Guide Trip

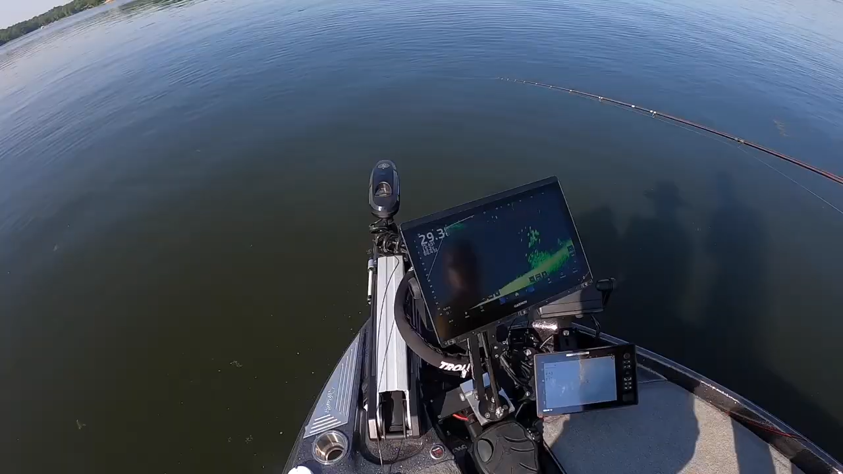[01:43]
you nice fish so this is what we're looking at folks right here my buddy paul has made me turn up the color
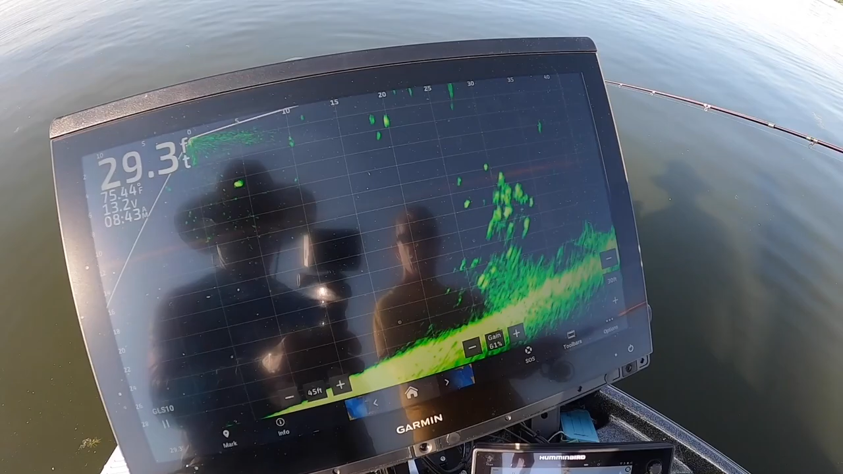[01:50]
On screen: depth 29.3 ft
gain so we're playing with the settings a little bit we have fun i like to try new things that's how i how i came up with the the emerald color by the way if you remember i used to be
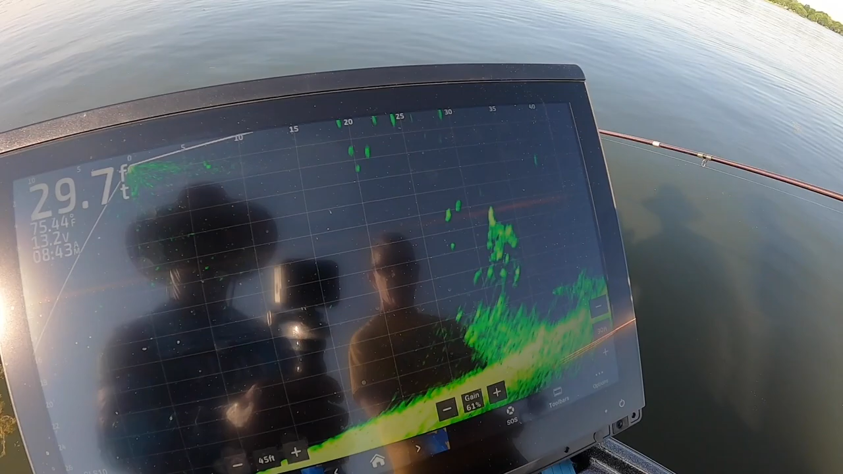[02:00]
On screen: depth 29.7 ft
an amber guy and uh i had a guide trip that wanted me to try the emerald and i've haven't really moved off it so this is what we're playing with there you go there you go oh yeah film dale
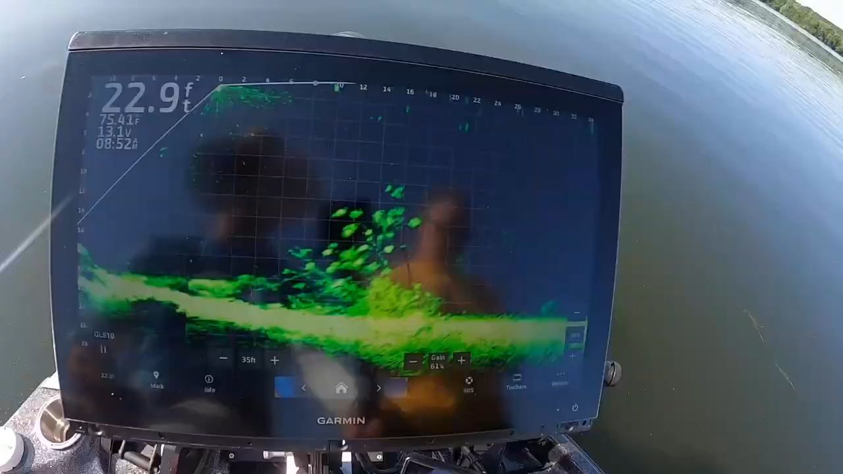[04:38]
On screen: depth 22.9 ft, water 75.4°F
that's worth fishing right now and we'll stay on that until we uh get tired of the size or we get tired of the fact that there may be
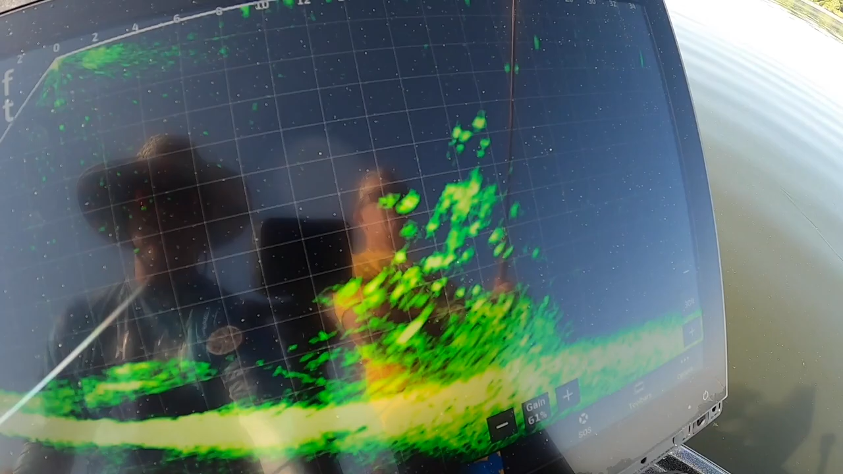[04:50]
the active fish are going we'll move on to another pile but that's your standard pile for the day
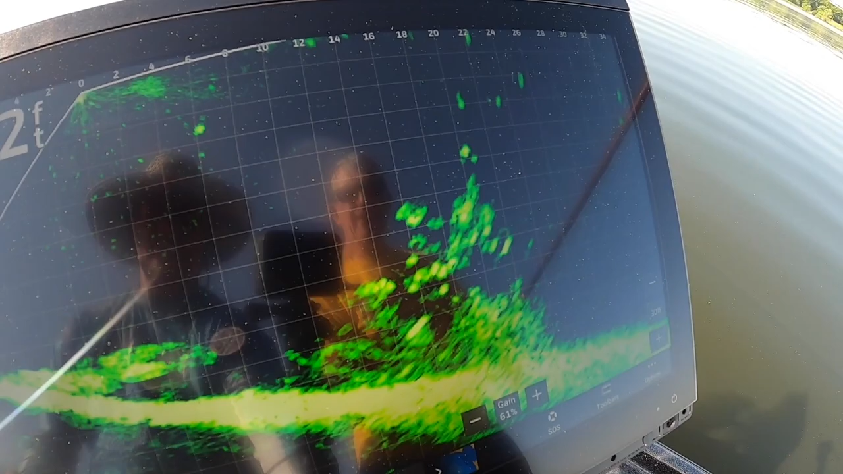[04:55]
and there's paul dropping in right now he's got the gumdrop on down and that's
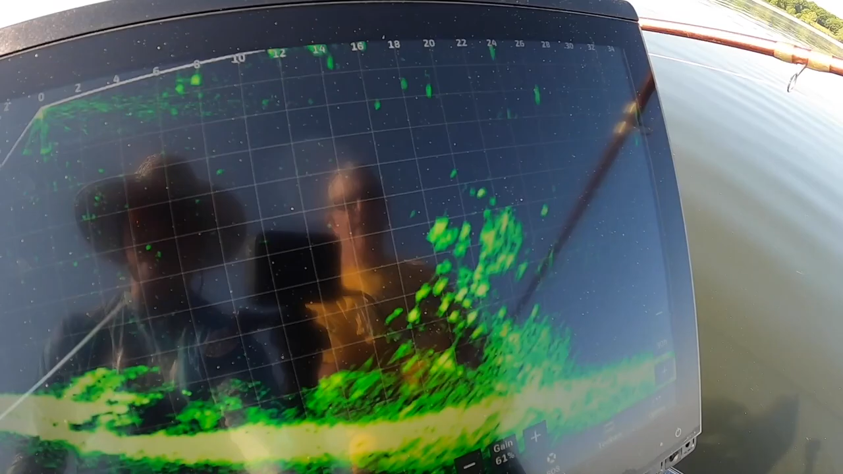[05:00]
oh and there's dale's about to get wow there you are